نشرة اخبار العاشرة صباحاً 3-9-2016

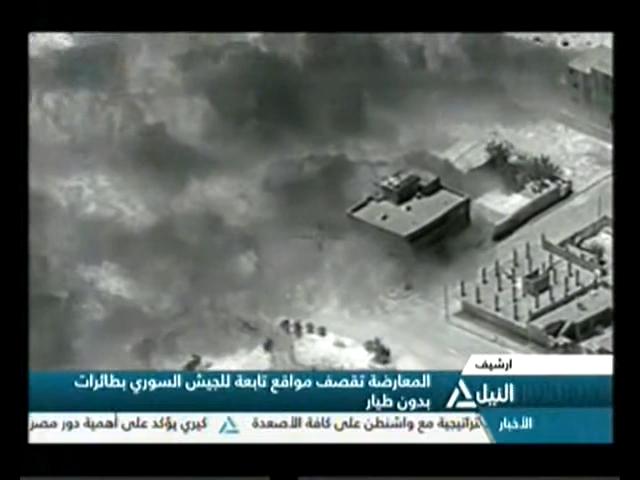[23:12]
صورا من كاميرا مثبتة على طائرة بدون طيار تسقط قذائف هون
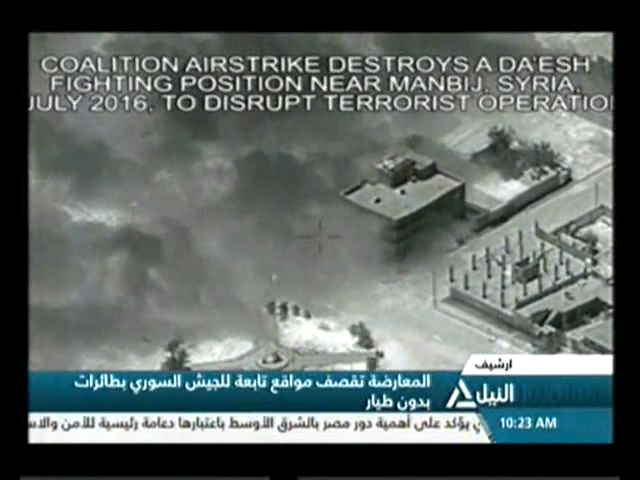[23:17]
على تجمع للقوات الحكومية في معارك ريف حماء الشمالي